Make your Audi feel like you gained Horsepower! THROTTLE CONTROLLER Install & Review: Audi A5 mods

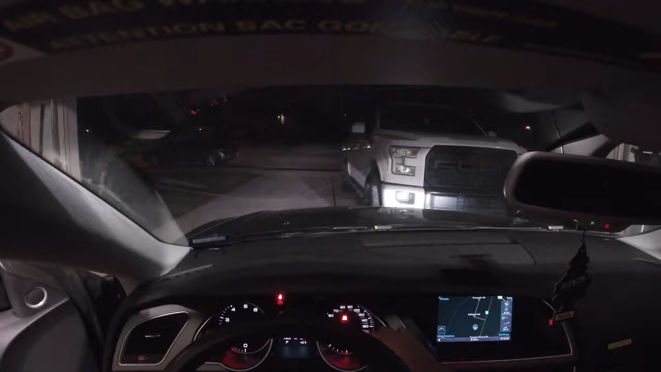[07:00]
So I'm going to go ahead and go into off and see what the pedal feels like currently. Because I should be able to feel what it feels like if it's, so. All right. All right. Econ. What the fuck does that do? Oh, and also you can control them. So there's a plus and a minus on them. So you can pretty much control that. But let's go to Sport. Racing. Racing.